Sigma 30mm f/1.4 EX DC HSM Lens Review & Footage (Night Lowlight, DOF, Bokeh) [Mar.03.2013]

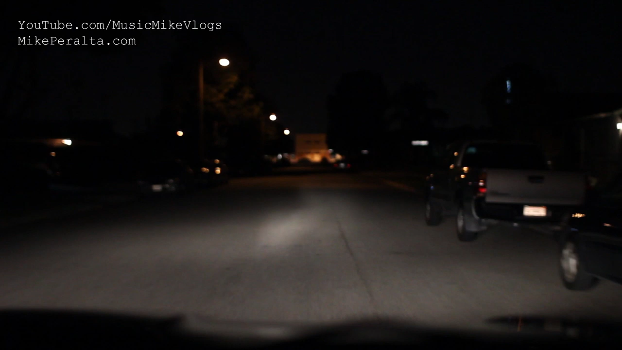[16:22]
all right we're doing a pitch black nighttime test it is well it's we're in the city so it's not pitch black but the sun has gone down a long time ago it's 8 p.m right now and right now it's during that daylight savings time or not or whatever where the sun goes down pretty early so